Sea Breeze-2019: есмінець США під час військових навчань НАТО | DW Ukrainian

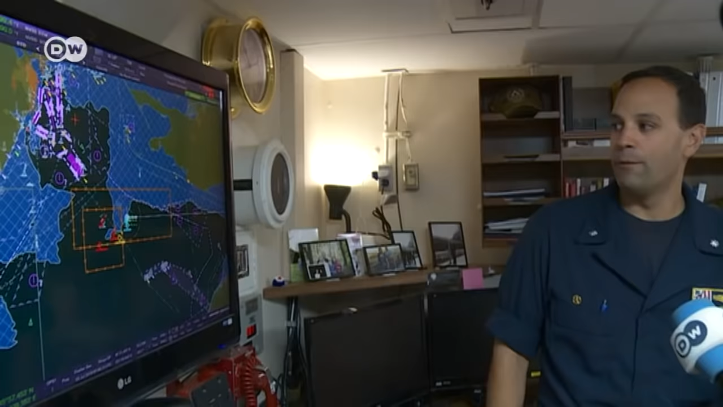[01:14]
Капітан американського ісмінцю Тайсон Янг показує, в акваторії маневрів, а це північно-західна частина Чорного моря, стоять ще два або три російські кораблі.